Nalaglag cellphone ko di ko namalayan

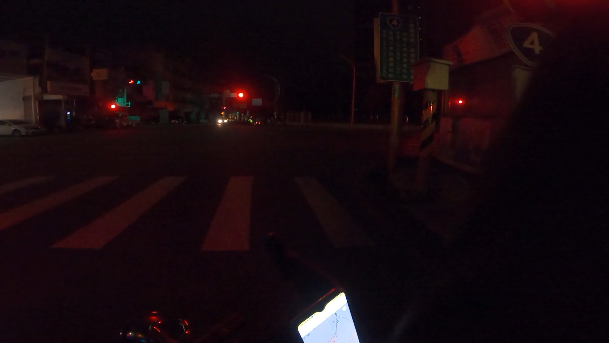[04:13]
Oo. Oh, dalawa yung ganito ko. Ito yung ano kong binili. Wala din naman ako sa mga salang nalaga. Hindi ganung... Teka lang, laki yung tupo eh. Okay, palusong tayo. Nasa mga ano. Hindi ko alam, mga 2 kilometro siguro to. Set kalahating kilometro. Madilim pa, dahan-dahan, wala akong ilaw.